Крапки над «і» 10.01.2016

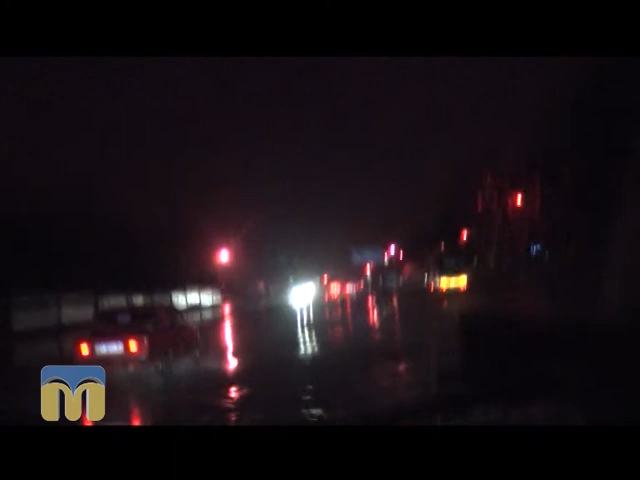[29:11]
Водії не поспішають поступатись швидкій дорогою. Увеличилось кількість визовів, кількість машин на дорозі.